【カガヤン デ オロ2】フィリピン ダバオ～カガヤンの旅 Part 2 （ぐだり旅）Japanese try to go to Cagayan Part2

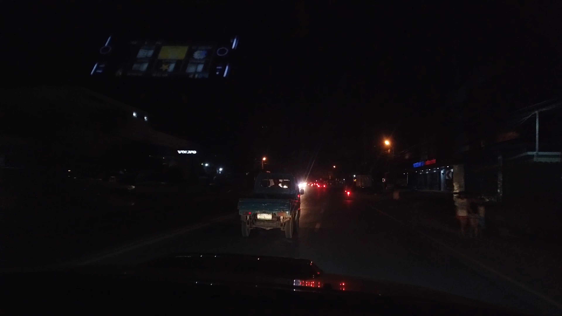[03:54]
合流。 うん。 どっち かい？あ、もう5分、4分。 お ー。これ、街中に行ってるから。 今、向かってんねや。 今、エコランドから、 うん。あー、 G モール行ってる感じ。 はいはいはい。 やと思う。これで終わりやったら、もう、さっきのがでかかったやんってな。
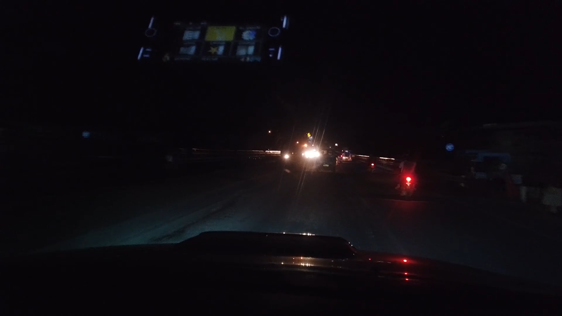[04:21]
第2の街とはどれほどか。マクドナルド出てきたよ。各都市に一つはある。マクドがあるということは、 ジョリビーがあるってこと？あの赤い看板、そうちゃん向こうか おる中おる、あ、なんか左側のあ、
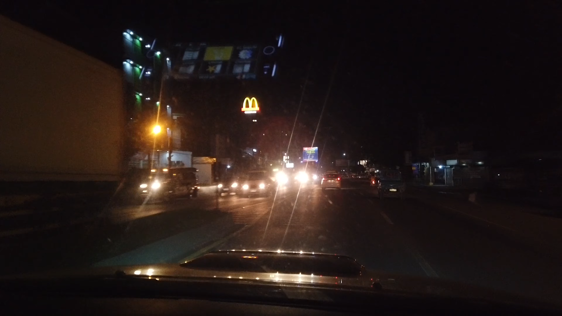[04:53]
違う、 あの木の、正面の木の向こうは。だってマクドナルドがあるってことは絶対あるでしょ。あ、違った。 あ、ない。 ロビンソン。 これ、これかと思った。 これ右側。あれ？え？単独のマクドナルドこれ？ めちゃ珍しいんちゃう？ それめっちゃでかいし。勝負に、勝負に出たんかな。 ジョリビー禁止令出てんのかな？ どっちパスタ甘いから。 タクシーもちゃんと走ってるね、こうやって。